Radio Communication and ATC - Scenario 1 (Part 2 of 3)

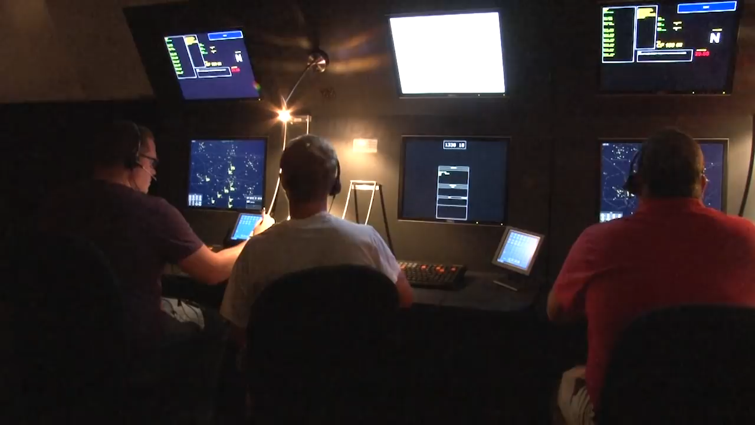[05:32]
Here at JACK Center, all the different sections of the airspace are divided amongst separate controller stations. Each station has two specialists. On the left is the radar specialist. They decide where each flight goes and at what altitude.
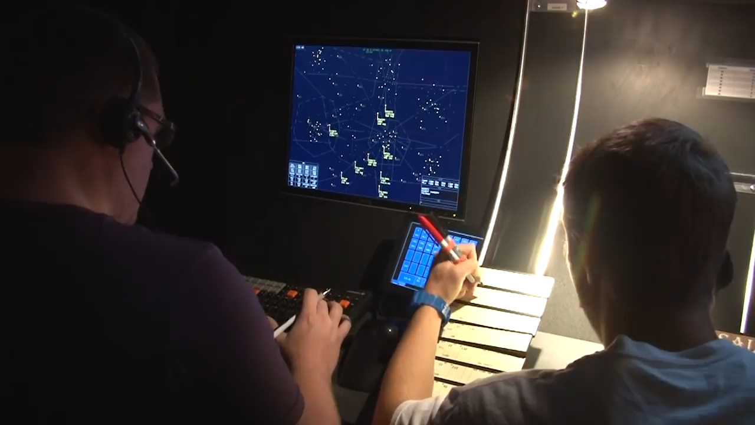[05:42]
They're the ones that communicate with the pilots and make sure there's enough space, or separation, between planes.
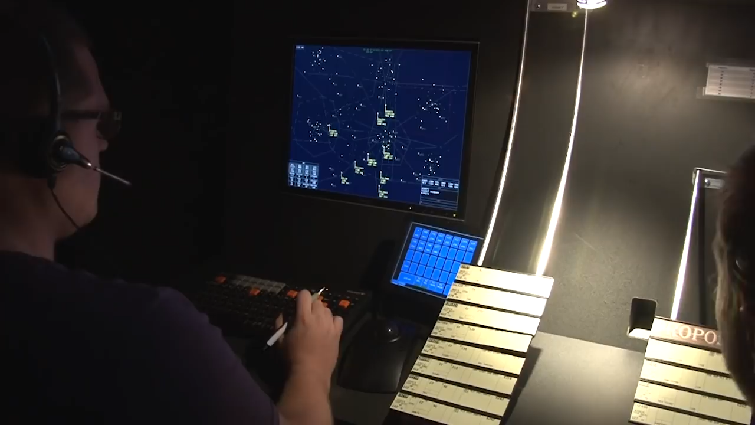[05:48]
On their screen, they can see all of the radar targets representing each aircraft.
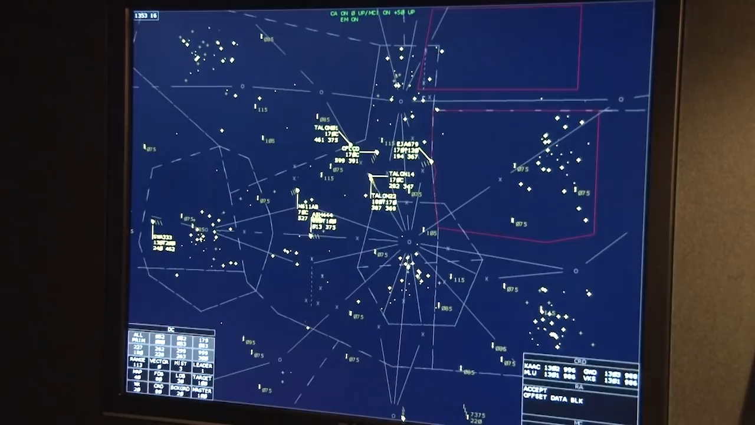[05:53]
Each target has a data tag attached to it, which includes all of the information that the specialist needs to work the aircraft.
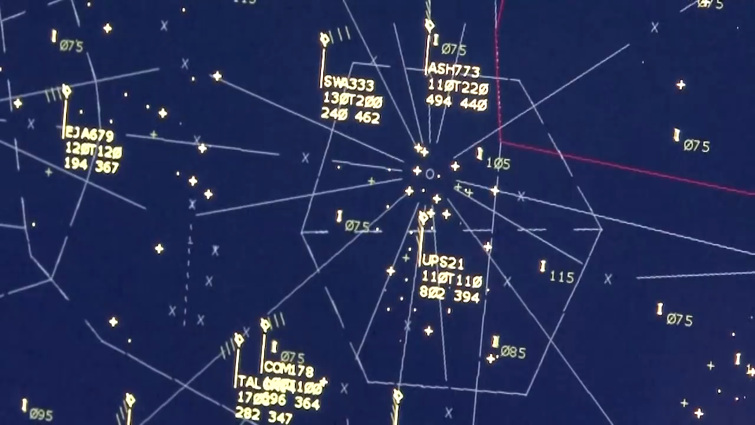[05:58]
This includes the aircraft's call sign, altitude, destination, and ground speed.
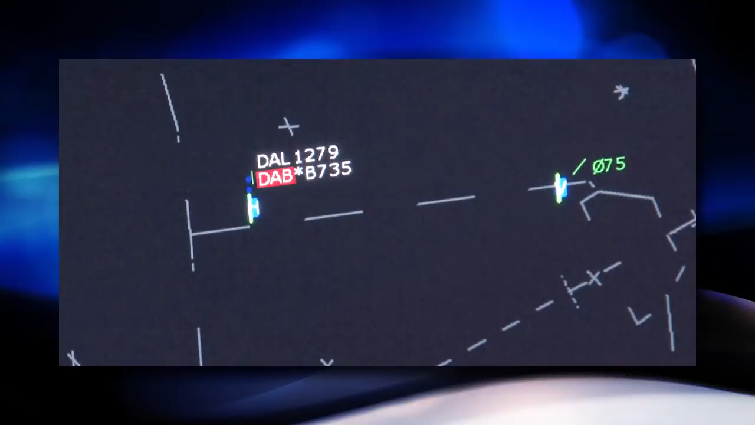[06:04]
To the right of the radar specialist is the radar associate position.
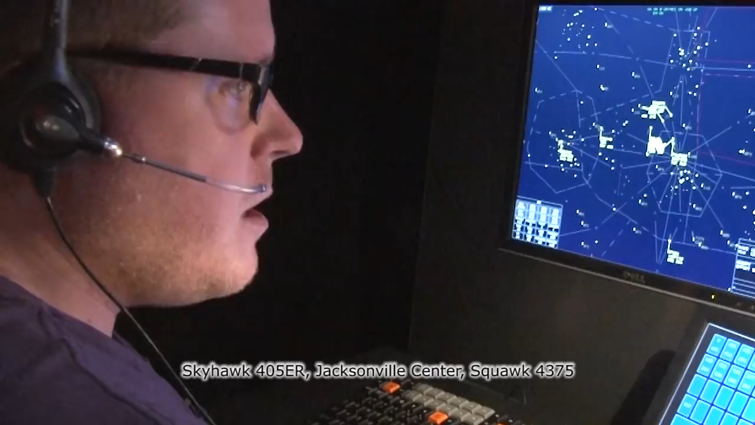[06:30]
In this exchange, Jack Center and Ernie have shared some important setup information to start flight following.
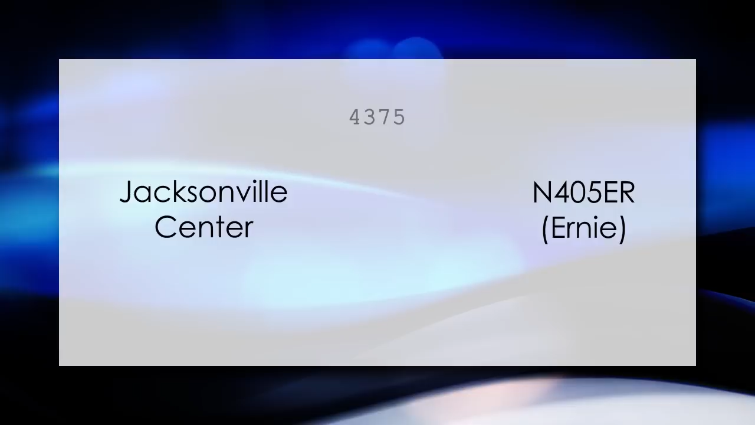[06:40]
Jack Center gave Ernie a code to enter into his transponder, and Ernie told Jack Center where to look on his radar scope for the transponder code.
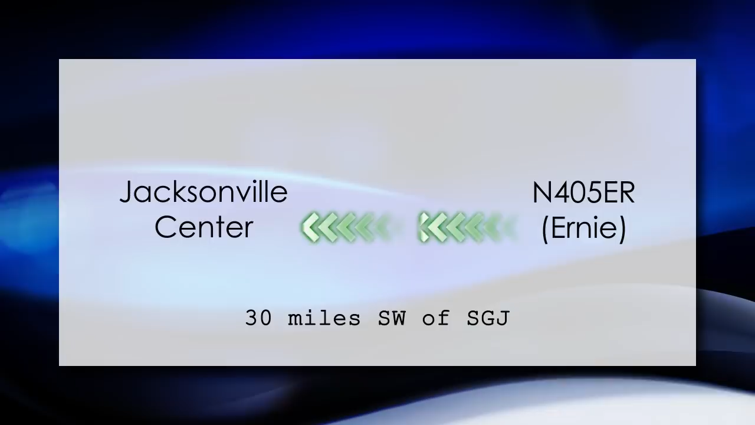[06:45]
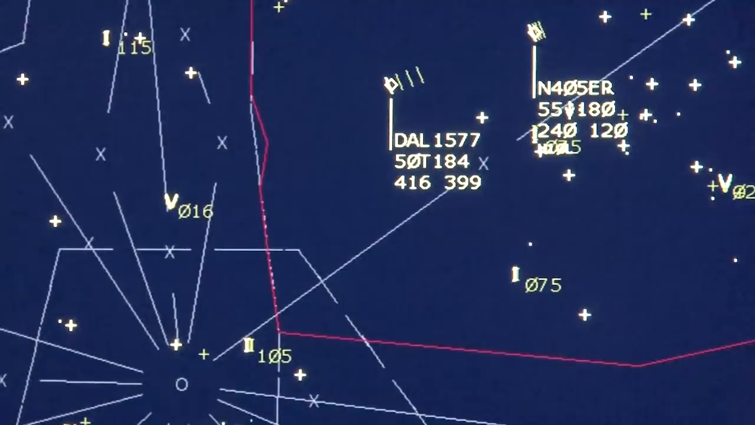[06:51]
Once the controller locates Ernie's target, he says, Skyhawk 405 Eka Romeo, radar contact 20 miles southeast of 28 Juliet,
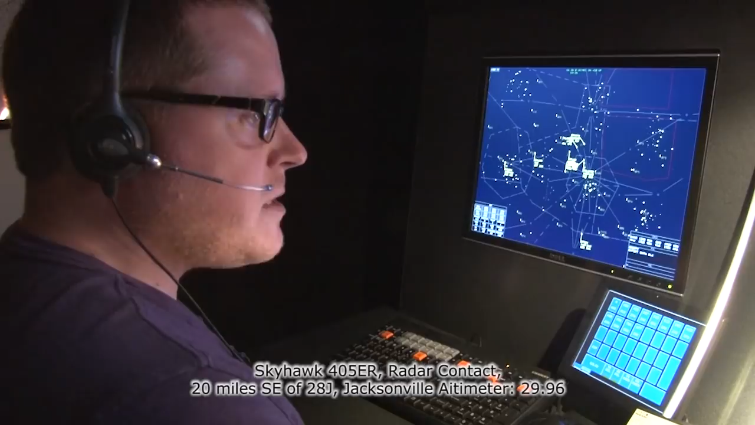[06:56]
Jacksonville altimeter 2996. The controller has officially informed Ernie that his aircraft is located on the radar. Now flight following begins.
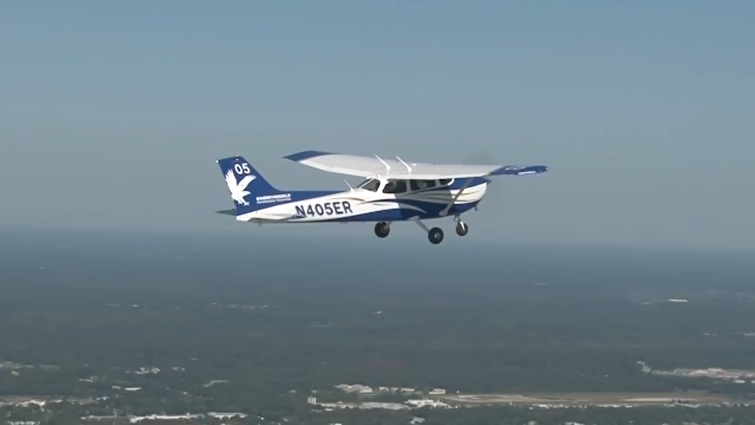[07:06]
What is flight following anyway? In the most literal sense, think of a controller following an aircraft on the radar scope.
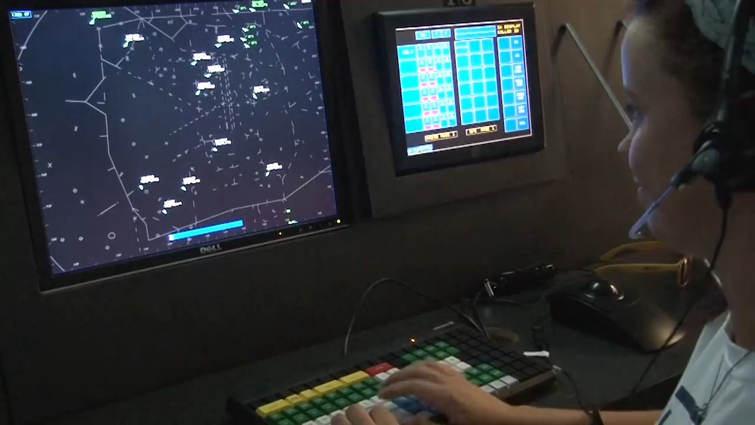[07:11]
When they do this, advisories on nearby traffic and directions to an airport can be provided, amongst other things.
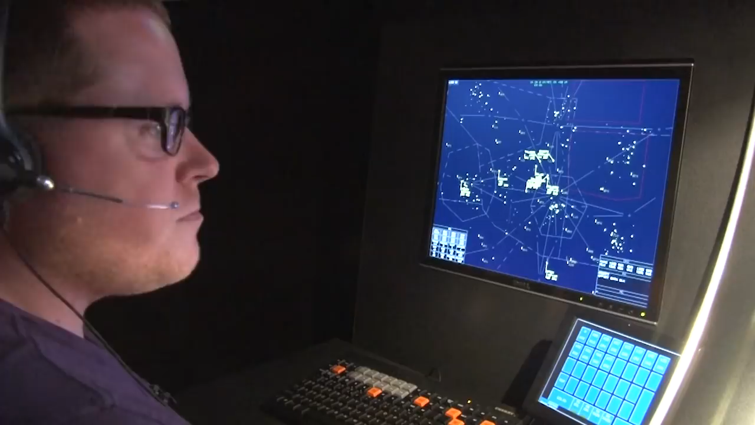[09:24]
The Jack Center controller had to locate the plane using a radar scope, but the tower controller only has windows to look out of.